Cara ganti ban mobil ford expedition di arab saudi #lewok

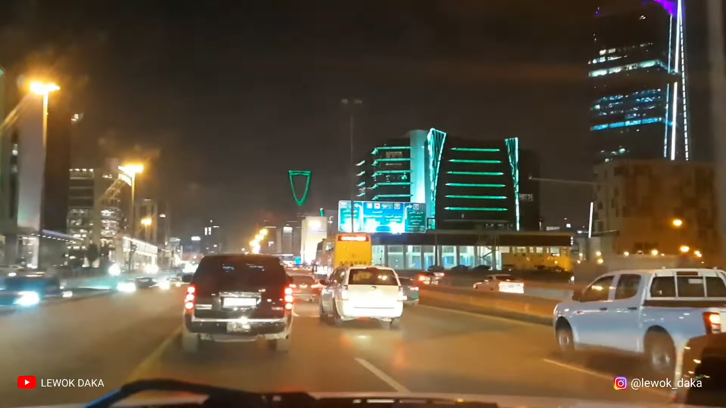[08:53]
Sampai malam juga belum sampai rumah guys. Ini di sini lagi macet. Macet banget guys, ini ada bus, ada orangnya di atas tuh, ada bongkang-bongkang apa namanya ya.
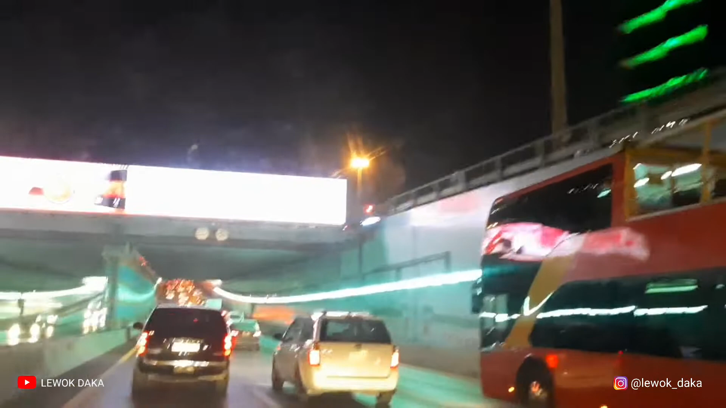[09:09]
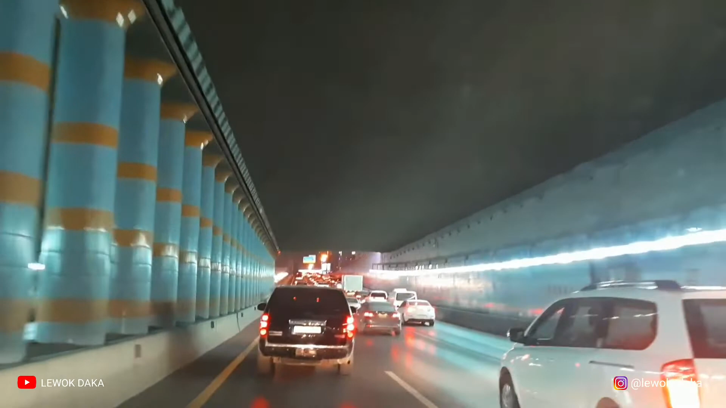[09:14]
Suasana di Jalan Malik Fahad dekat gedung Mamlaka guys. Ini kalau malam misalnya HP saya
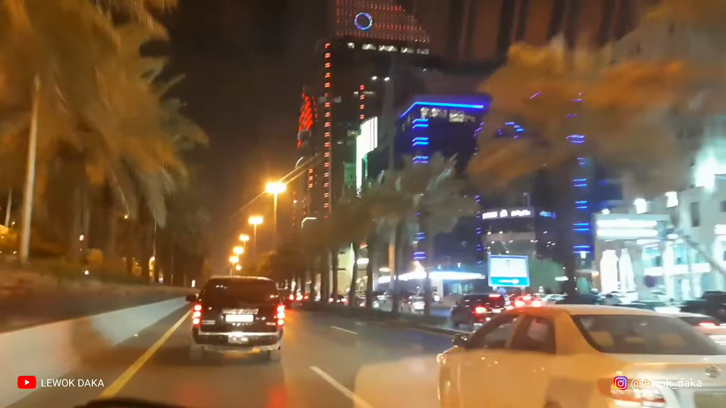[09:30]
kameranya bagus, pasti lebih bagus lagi nih guys. Ini HP nggak begitu bagus juga ya, boleh saja nih. Bantu subscribe guys ya, like, comment, dan subscribe.
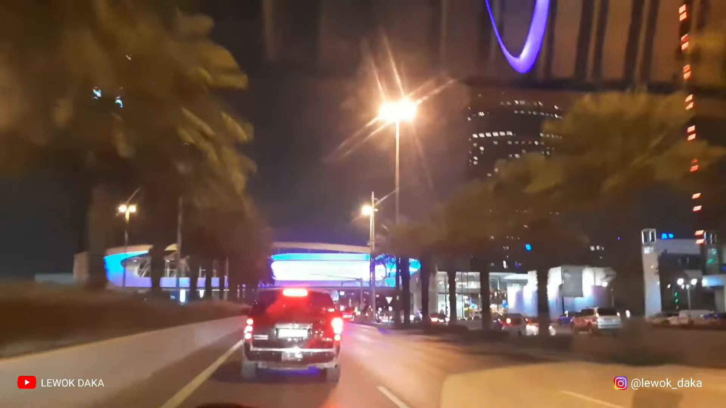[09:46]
Waduh, macet lagi guys, macet lagi.